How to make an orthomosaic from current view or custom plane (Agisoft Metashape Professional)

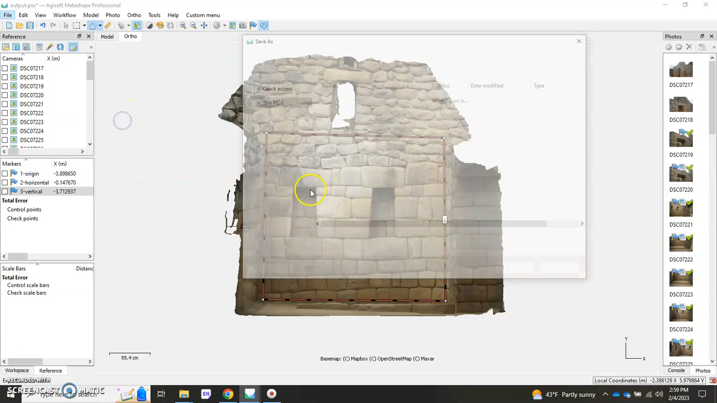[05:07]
decide where you want it here I'm just gonna whoops I'm